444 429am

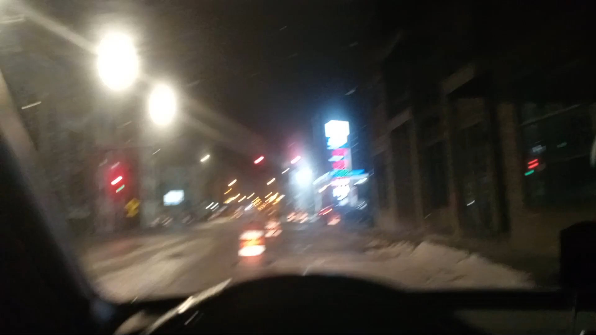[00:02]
so then i just come out of mr king i still see it in my rearview mirror i still see mr king in my rearview mirror i'm about four blocks down from mr king and then i see this